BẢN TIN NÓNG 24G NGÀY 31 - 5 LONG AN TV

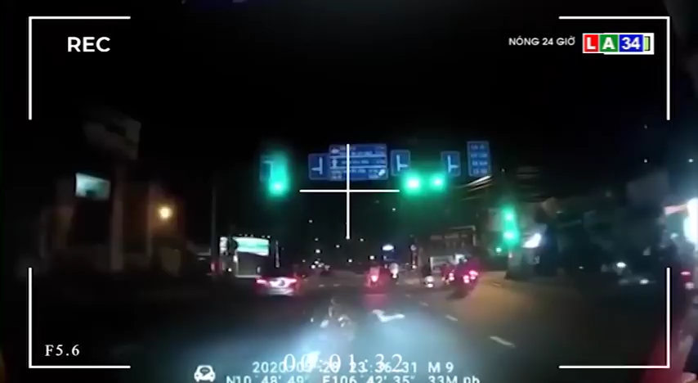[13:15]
Hình ảnh ghi lại được cho thấy một chiếc xe ô tô đang di chuyển theo hướng Điện Biên Phủ.
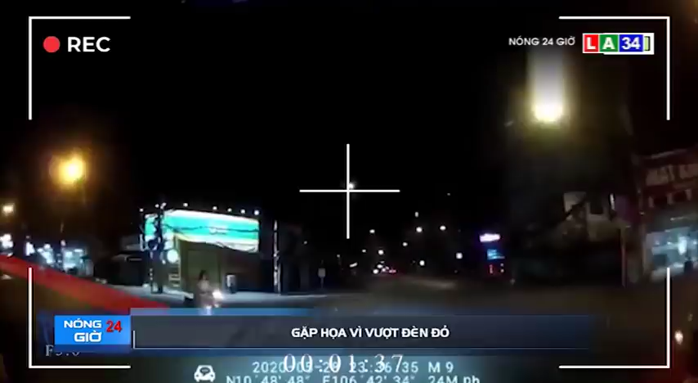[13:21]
Khi đi tới ngã tư Nguyễn Xí thì bất ngờ gặp một cô gái đi xe máy cố tình vượt đèn đỏ.
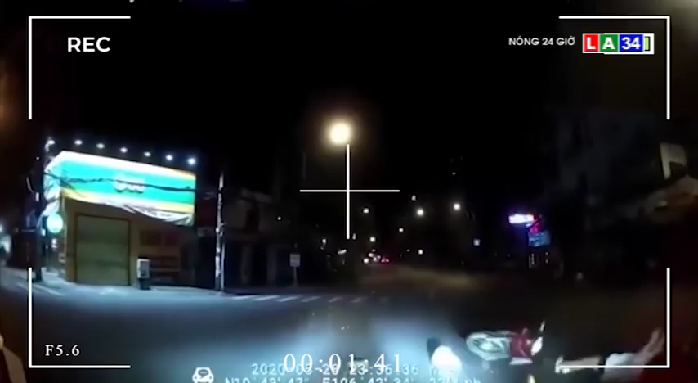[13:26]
Do xử lý không kịp nên va chạm đã xảy ra. Cú tông mạnh khiến cho cô gái bị tông văng khoảng 2 mét trên đường.